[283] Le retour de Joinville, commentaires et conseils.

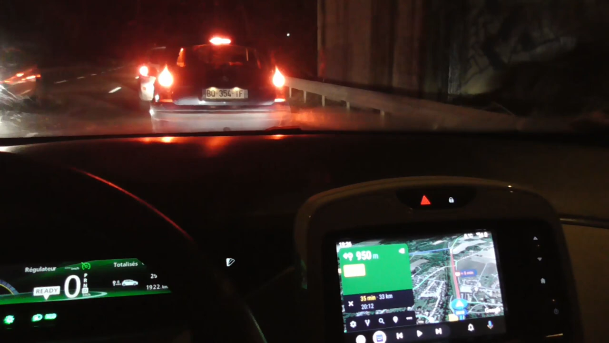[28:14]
Voilà, je suis à court de batterie, mais bon, j'espère que ça va filmer quand même. À l'accident, toujours ce même brocade que vous avez déjà montré avec 7 fois.
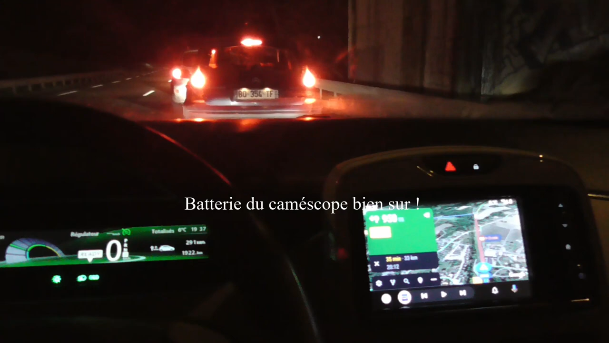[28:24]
Donc, 8 minutes de retard, peut-être plus.
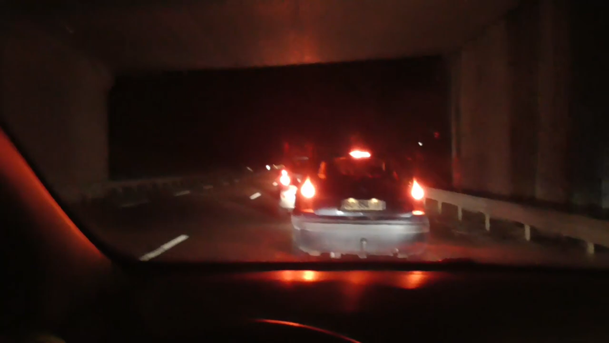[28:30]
Voilà, ça continue. J'ai un fond de mi-tour. Ça, c'est fou, ça, quand même. C'est un accident tous les...
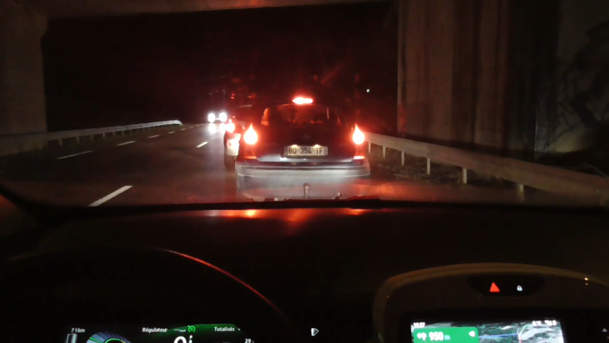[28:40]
Ça... Voilà, je n'ai plus de batterie, donc je suis obligé de couper. Je vous remercie et je vous dis à bientôt. Sous-titrage Société Radio-Canada